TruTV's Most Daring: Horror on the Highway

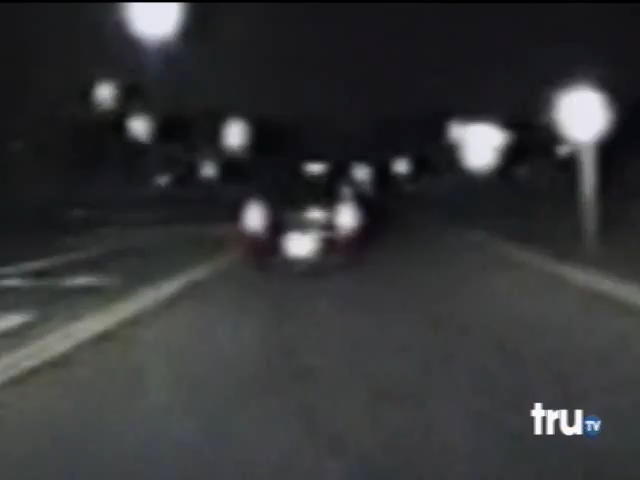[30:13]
and he's determined to avoid number four. Run the red light. I'm stopped on Marshall. Mitchell blows through a string of intersections and then tears onto a major thoroughfare.
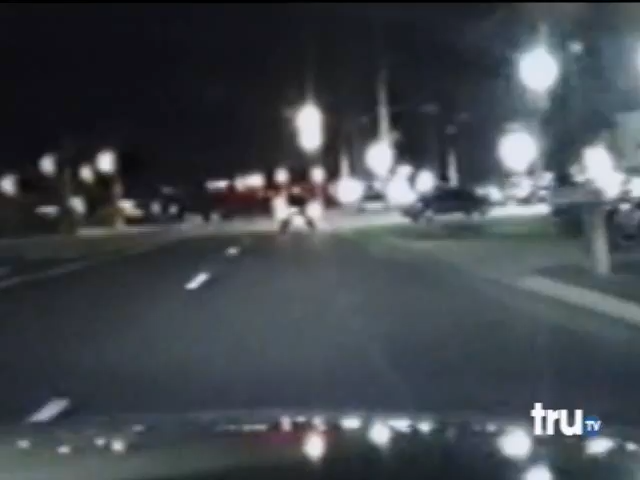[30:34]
He thinks if he's wild enough, officers will decide the chase is too dangerous and call it off.
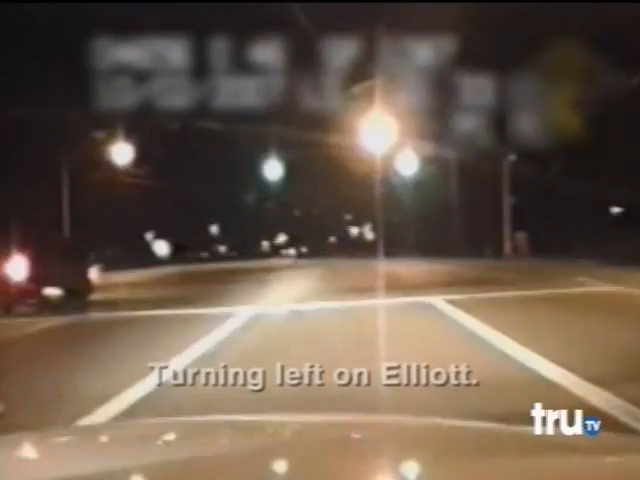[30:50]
Mitchell attempts his most treacherous move yet, turning through an intersection at full speed. He clips a light pole, smashing the rear end of his car.